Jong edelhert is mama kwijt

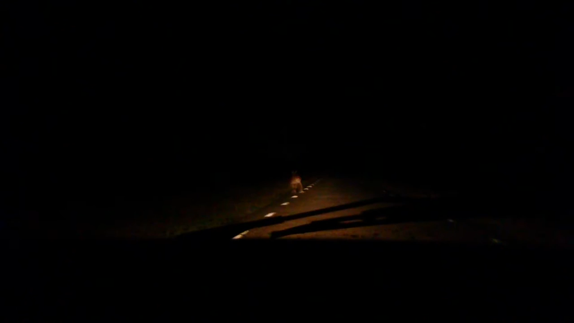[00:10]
Ik vind het wel raar dat ie blijft lopen hier. Die is een hartstikke schoen normaal gesproken. Deze lijkt wel helemaal in de war. Dat is meestal vrij jong. Dat is mama kwijt. Maar we hadden hier al heel lang geen herten gezien. Dus op deze plek.
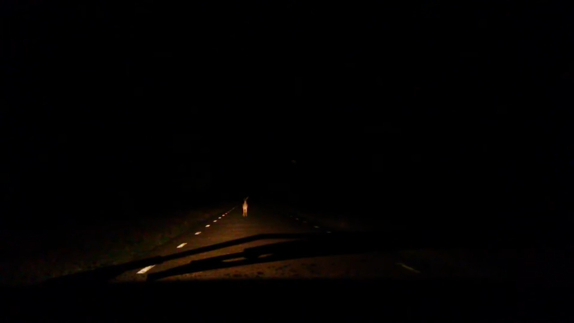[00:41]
Ja, die is heel jong. Wauw, die is echt ontzettend dichtbij. Gewoon vlak voor de auto. Een paar meter afstand.